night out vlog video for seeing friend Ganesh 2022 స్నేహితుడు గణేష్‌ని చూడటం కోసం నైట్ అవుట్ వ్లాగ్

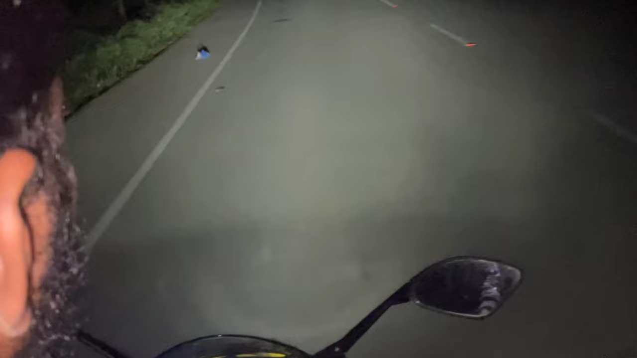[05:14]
నాకు చాలా చలి పెడుతుండంట ఒరుతుండు అప్ప నుంచి ఒరుతుండు నేను నడిపిస్తా అంటే ఇయ్య అంటుండు బండి కొత్త బండి కదా ఎంతైనా ఉంటదిగా
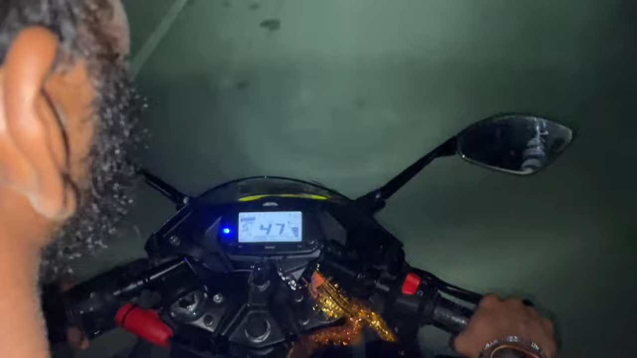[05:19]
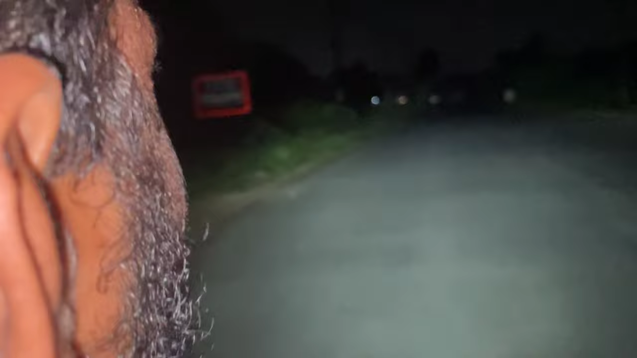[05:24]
అనిపిస్తలే నైట్ లైట్లు లేవు ఇక్కడ ఏం లేవు చలి పెడుతుంది ఫుల్ హ్యాండ్ చేసుకుండు అన్ననేమో అయినా చలి పెడుతుందంట
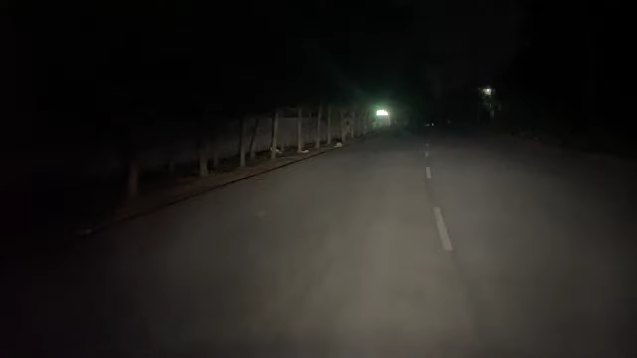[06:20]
సో ఫైనల్లీ మళ్ళీ మా ఊరికి వచ్చేసినాం దిస్ ఈజ్ అవర్ విలేజ్ దిస్ ఈజ్ అవర్ బోర్డ్ ఏమన్నా ఉంటే క్షమించండి ఫ్రెండ్స్ నాకు ఇగో బ్లాక్ తీయనీకి రాదు అసలు వీడియోనే తీయనీకి రాదు పోదాం పా
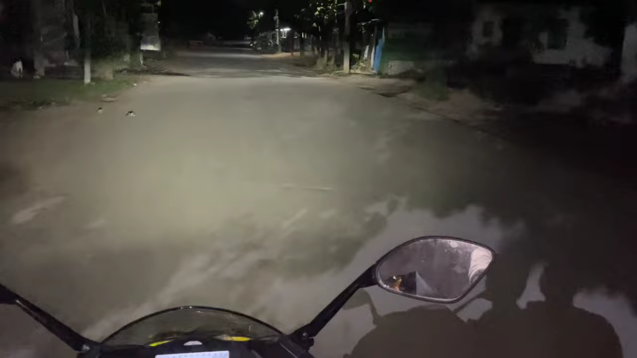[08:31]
ఇవన్నీ మీ మమ్మీ వాళ్ళు కూడా చూస్తారు ఫ్రెండ్స్ తర్వాత నీకు అది అర్థమైతే లేదు అది చూసాను
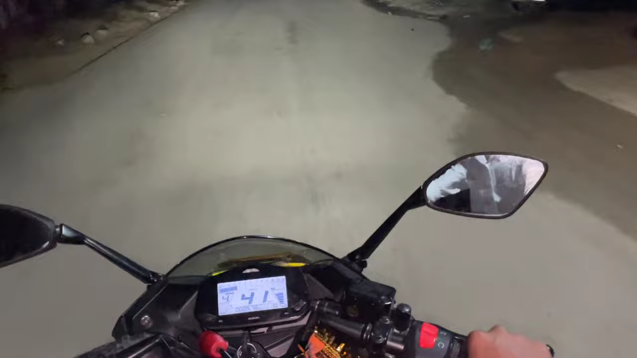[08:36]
ఏదైతే కుక్కలు చూడవు చూపి చూపి కలవడుతుంది భయ మెల్లవో రవి అక్కడనే పోతాం సో ఫైనల్లీ ఇంటికి వచ్చేసినాం ఇంటికా ఇంకా ఇంటి ఇంటి